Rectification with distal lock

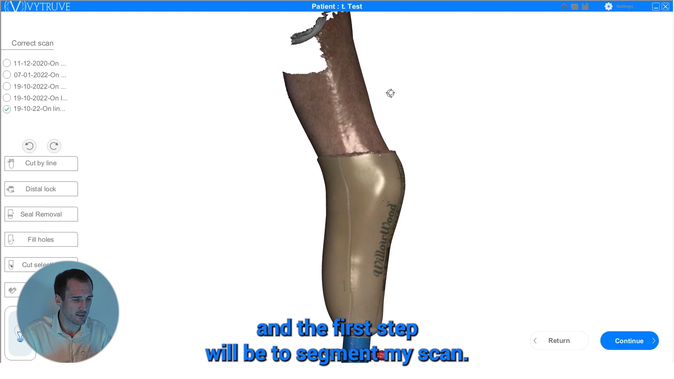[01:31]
Et la première étape, ça va être de découper mon scan.
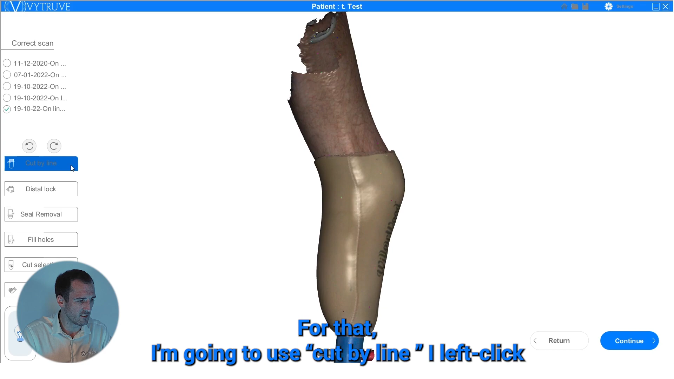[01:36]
Pour ça, je vais utiliser découpe. Je clique gauche et je vais venir
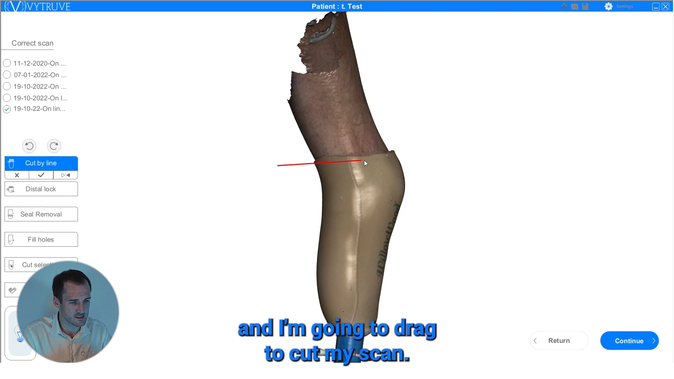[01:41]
tirer pour découper mon scan. Attention, il ne faut pas le découper trop bas.